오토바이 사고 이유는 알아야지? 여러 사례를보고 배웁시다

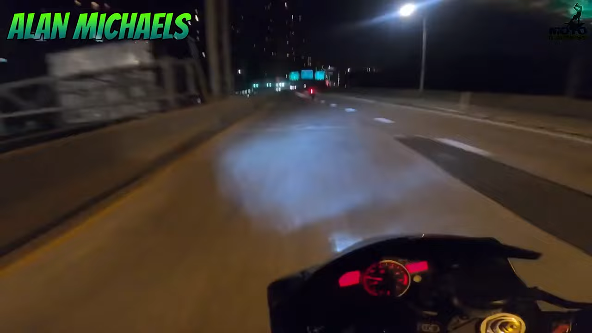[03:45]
야간 고속 라이딩인데 특히 야간 라이딩은 좀 많이 겁이 나고 무서운데
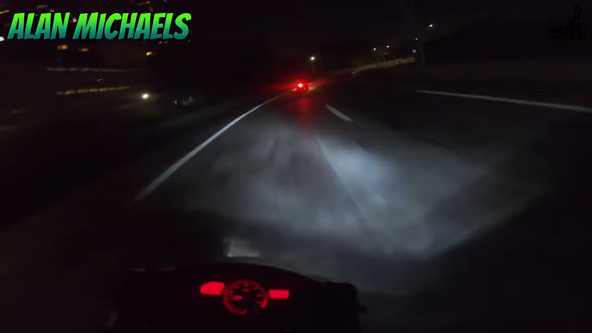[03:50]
내가 평상시에 다니는 길이더라도 이 코너 끝이나 코너의 구배가 어느정도 뒤편지를 눈으로 확인하기가 굉장히 어려워요.